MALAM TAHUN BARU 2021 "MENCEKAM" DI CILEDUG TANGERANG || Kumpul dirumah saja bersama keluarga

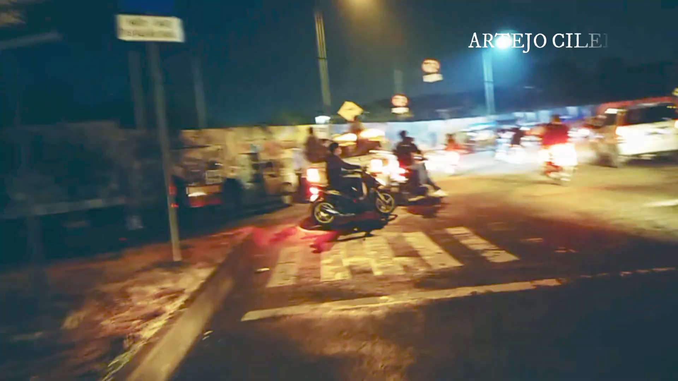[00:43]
Assalamualaikum kawan. Malam ini jam 10 malam, tepatnya di depan halte busway Puri Beta 2, larangan Celeduk.